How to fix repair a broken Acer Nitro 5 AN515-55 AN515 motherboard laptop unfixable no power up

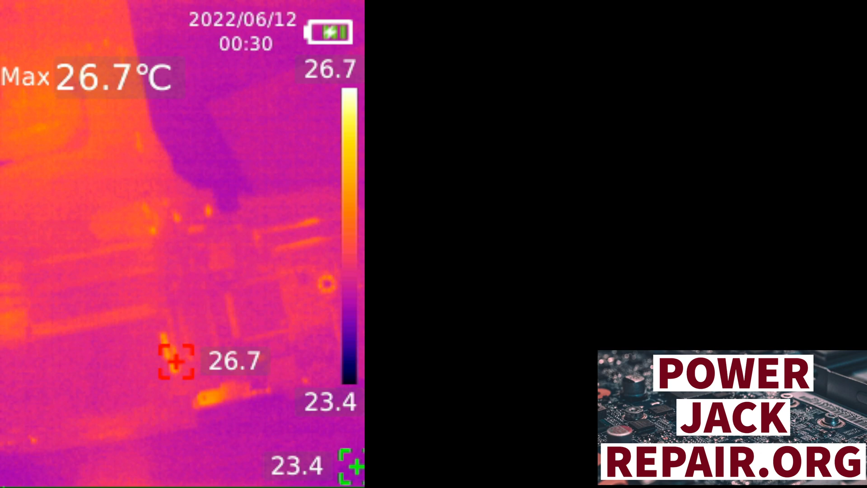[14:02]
On screen: max 26.7°C
and it's gonna be cooling down anything else came up that's metal part right here and there's something else here that came up well let's do one more time let's do more power anything brights up here except the cpu nope nothing brights up here except the cpu that's where the positive wire is at
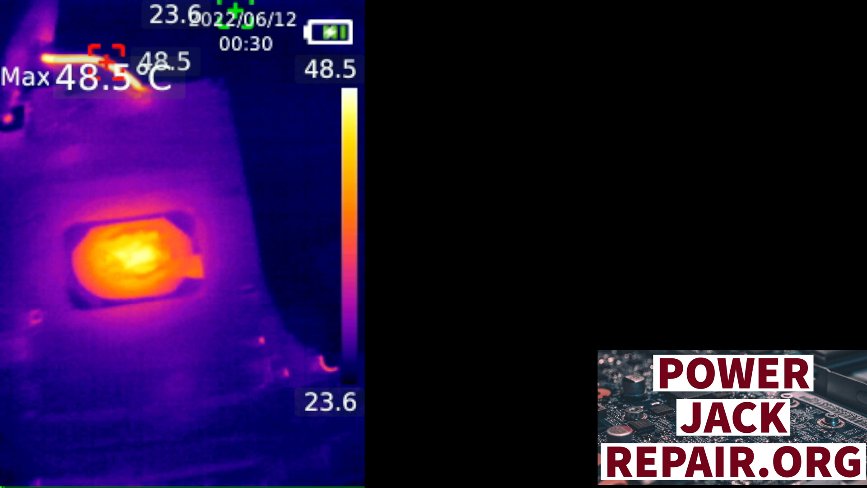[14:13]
On screen: max 48.5°C
and and oh right there something right here let's see what's that what's that no that's not cpu this guy with brightsnap all right that's another chip
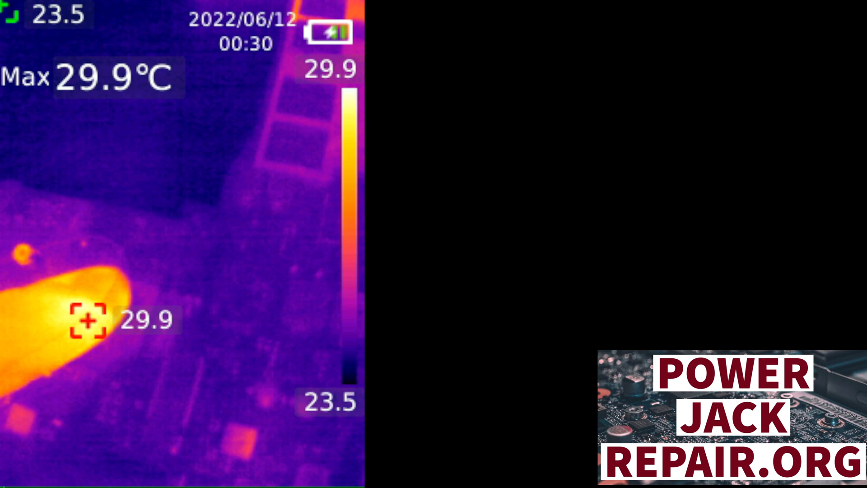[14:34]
On screen: max 29.9°C
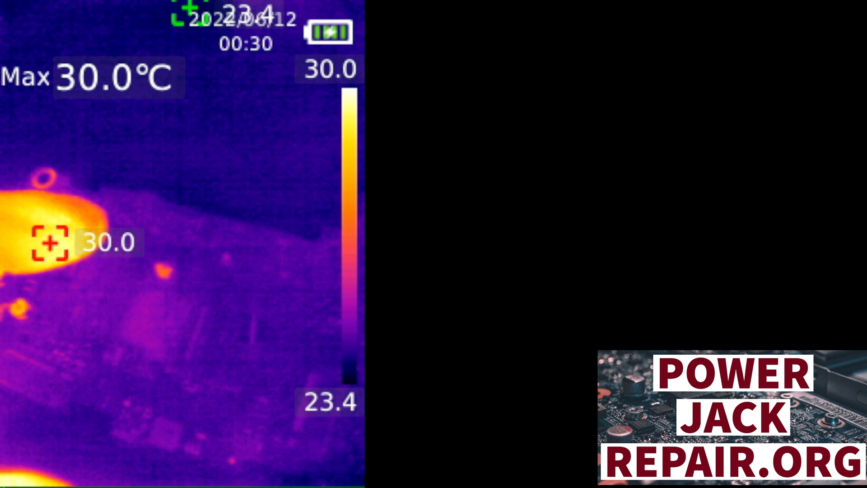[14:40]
On screen: max 30.0°C
and there is a there is maybe something here okay now that's a metal part
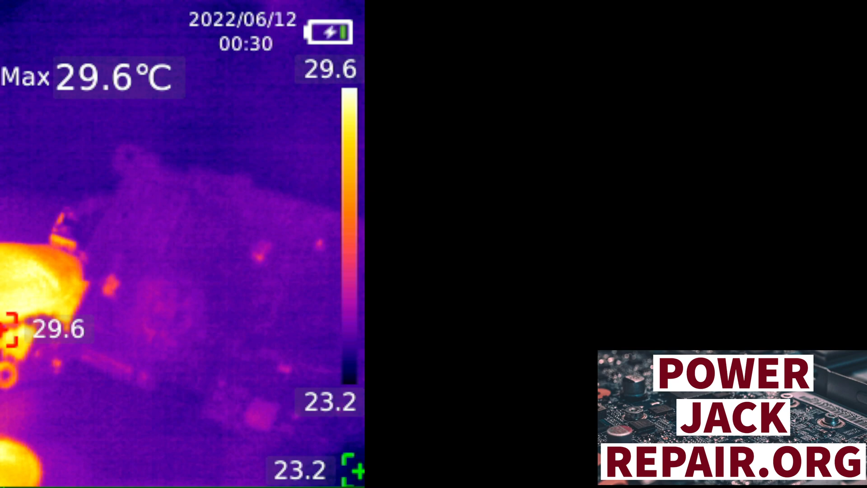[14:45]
On screen: max 29.6°C
and maybe something here now that's another metal part all right you know what let's flip the motherboard over let's shut down the whole experience here let's flip this guy over and see
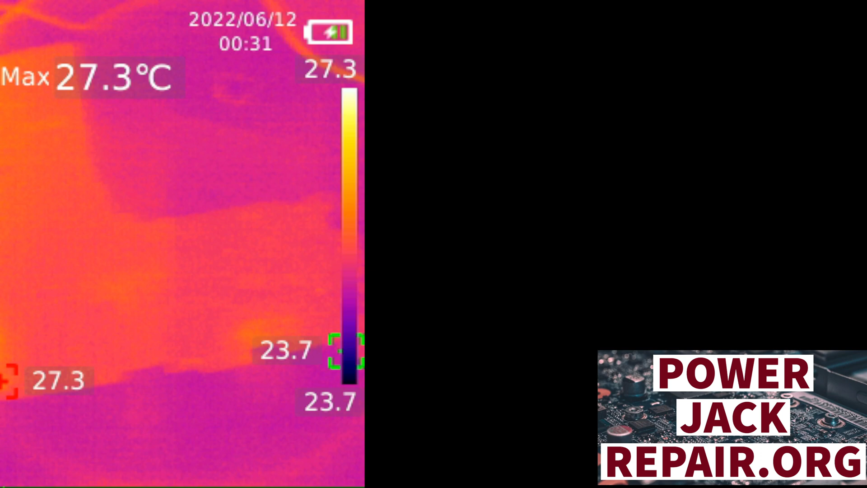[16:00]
On screen: max 27.3°C
warm all right all right yeah except the cpu itself all right